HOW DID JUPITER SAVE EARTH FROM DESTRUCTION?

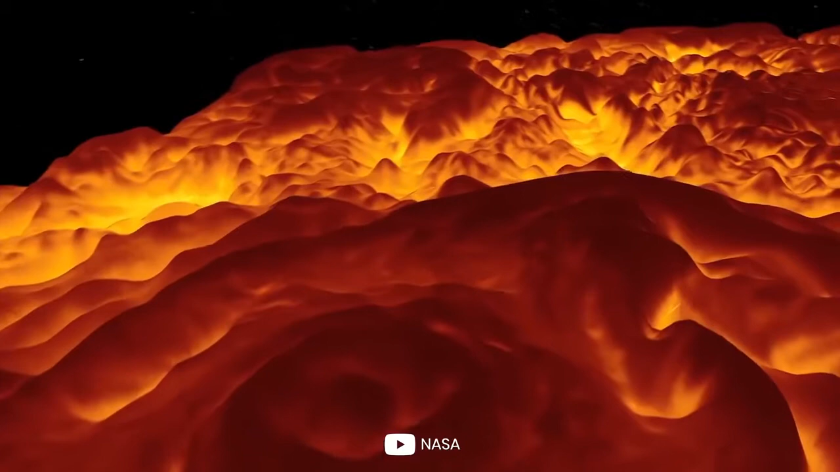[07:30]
and encircled by smaller cyclones ranging in size from 2,500 to 2,900 miles.